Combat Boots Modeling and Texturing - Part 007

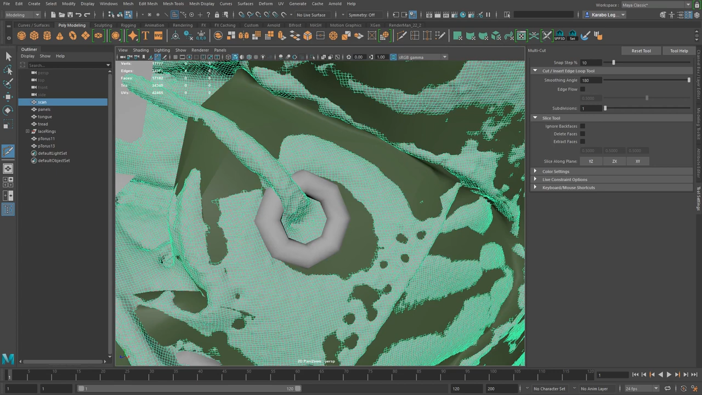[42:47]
show our scan and again we have a lace here so we need to be careful
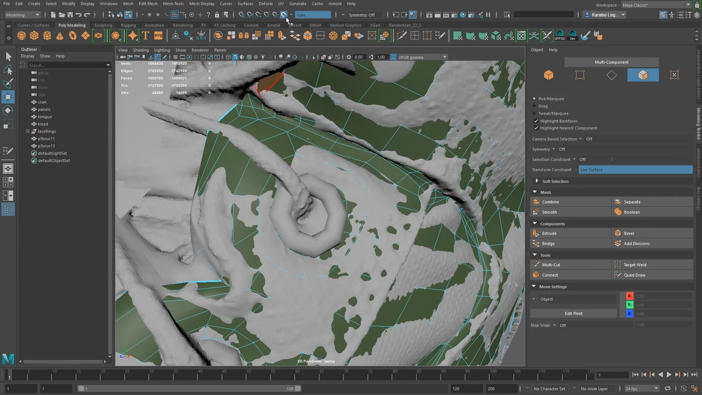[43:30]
Okay, turn off live, hide my scan here, and you know, where it was snapping to the lace.